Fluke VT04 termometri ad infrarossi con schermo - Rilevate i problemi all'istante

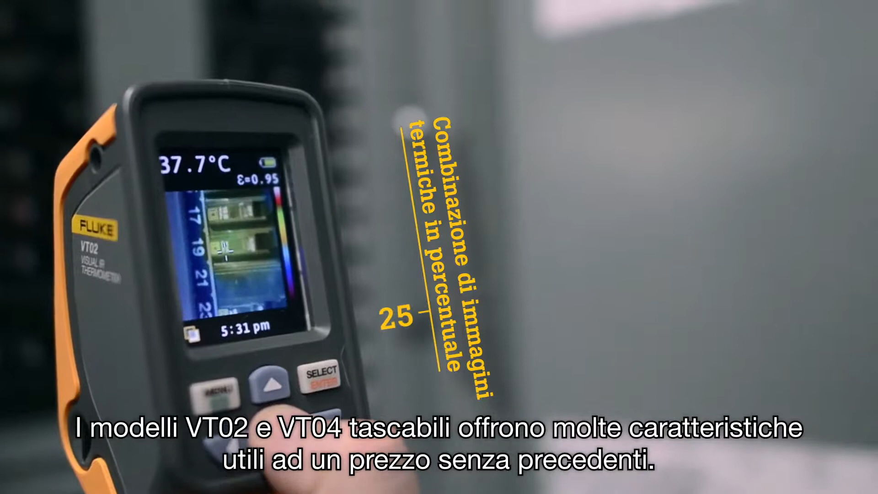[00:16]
On screen: spot 37.7°C
Finding and seeing hot and cold spots has never been easier.
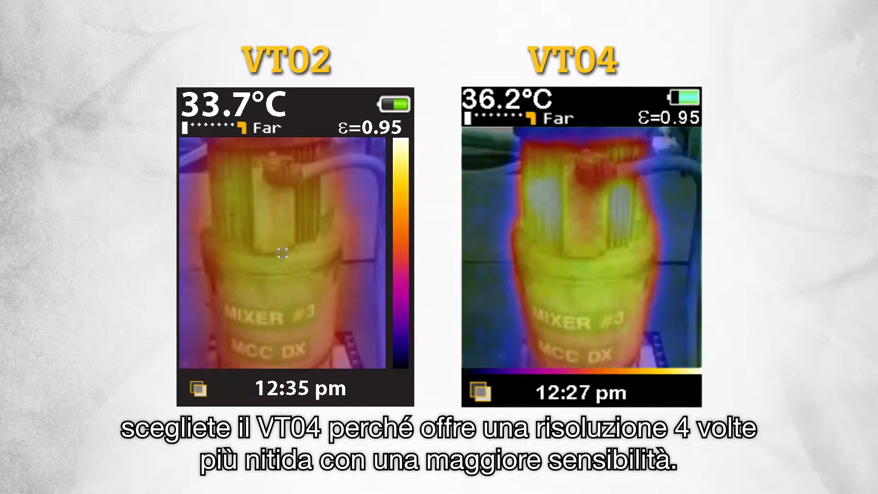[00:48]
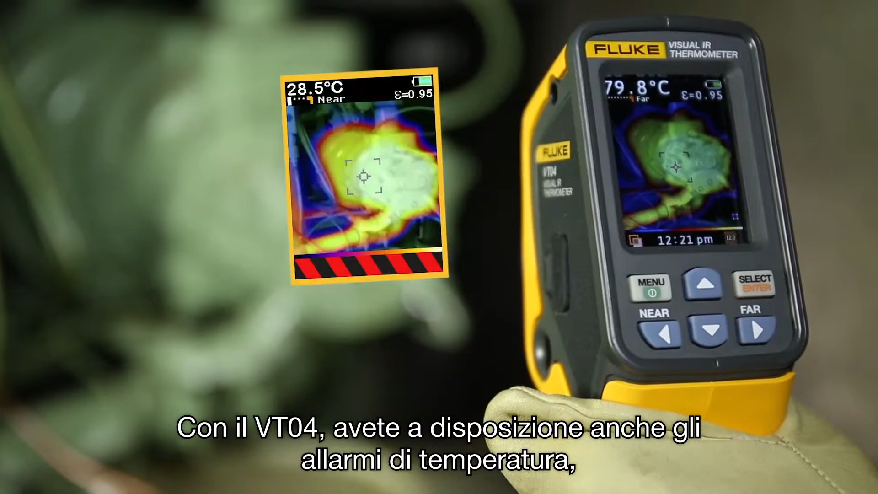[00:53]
With the VT04 you also get temperature alarm features, ensuring that you do not miss an issue. The Visual IR thermometers were specifically designed to a new standard to meet your troubleshooting needs in 5 unique ways.
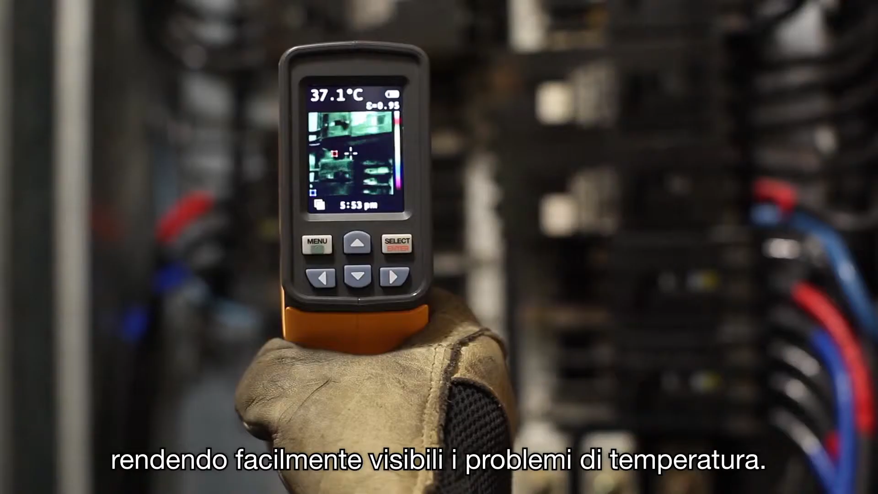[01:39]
On screen: spot 37.1°C
Fourth, save the image with the push of a button.
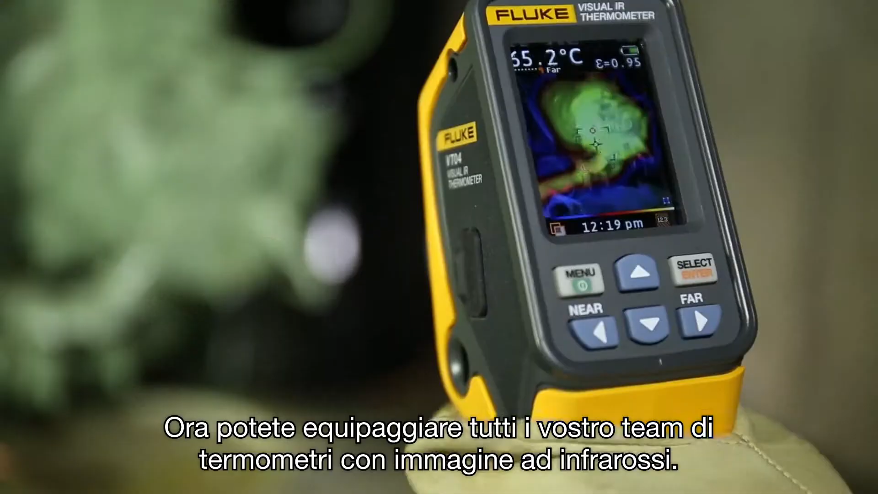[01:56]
Fluke Visual IR thermometers detect issues instantly, offer pocket sized heat map detection,
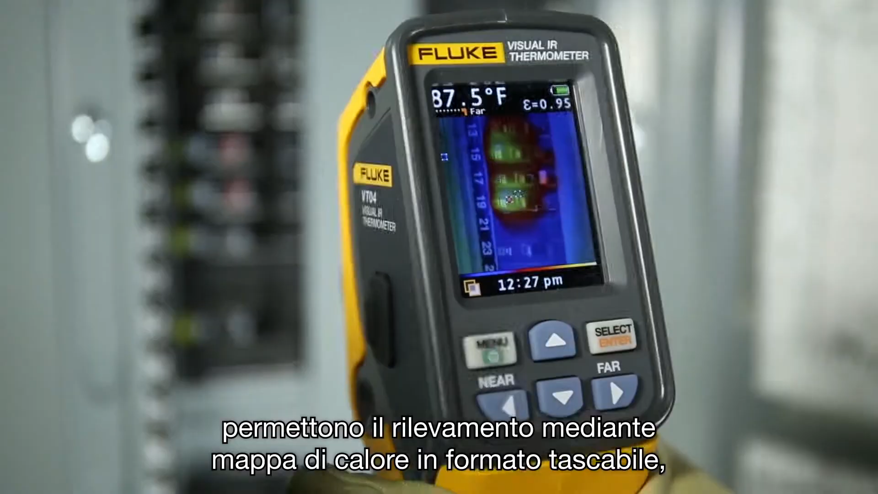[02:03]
On screen: spot 87.5°F
require no training and let you document your work.